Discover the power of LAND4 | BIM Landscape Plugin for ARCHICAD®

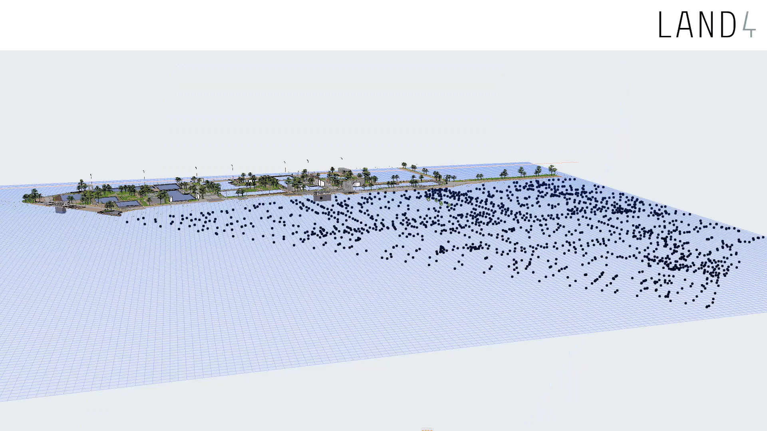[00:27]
With LAND 4 you can import existing 3D terrain data and turn it into dynamic spot levels and surfaces with just a few clicks.